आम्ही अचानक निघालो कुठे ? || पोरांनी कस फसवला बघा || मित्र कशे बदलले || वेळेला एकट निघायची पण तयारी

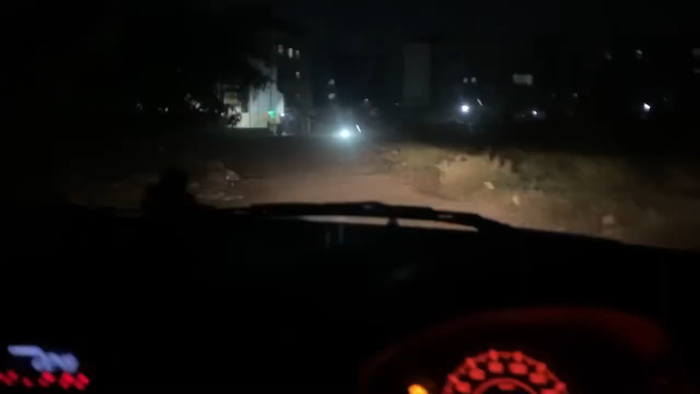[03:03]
चला बाहेर रस्ता बघा कसा आमच्या इथला आहे, तर सध्या आमचा जो मेन रोड आहे तिथे काम चालू आहे, तर हा टेम्पररी त्यांनी चालू ठेवला हा रस्ता मैदानातला,
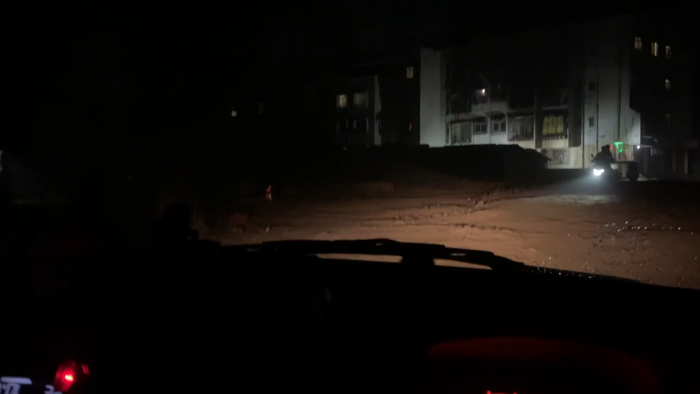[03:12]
मग त्या मैदानामार्गे आम्हाला जायला लागतो आणि इथून मग 5 मैदानातून पुढे गेल्यावर नंतर आमचा मेन रोड चालू होतो,